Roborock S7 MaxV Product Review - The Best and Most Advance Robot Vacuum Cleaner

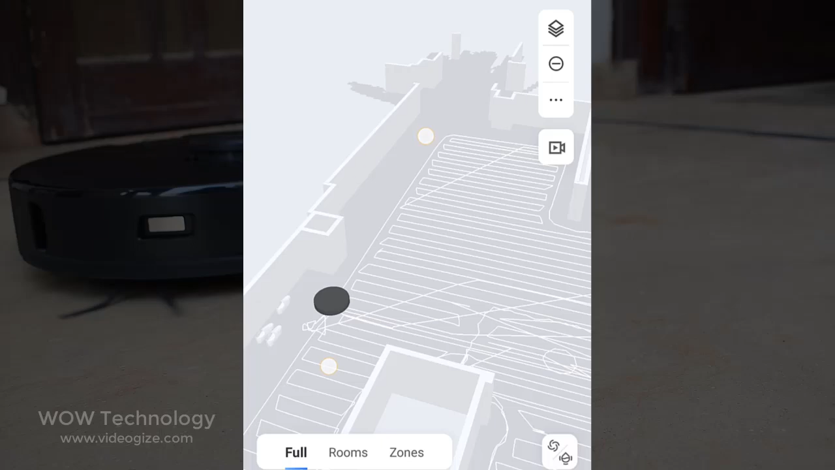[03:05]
When the robot recognizes an obstacle, it will mark it on the in-app map for you to check later.